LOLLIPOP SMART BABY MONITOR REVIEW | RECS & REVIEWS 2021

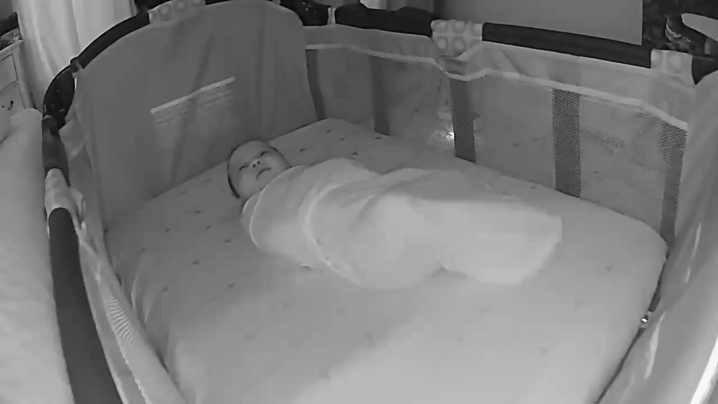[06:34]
I will say both in the daytime and the nighttime, obviously the image is better in the daytime because of the lighting, but even the nighttime is good and it does allow you to zoom in. I am definitely one to zoom in and make sure that my infant baby is breathing.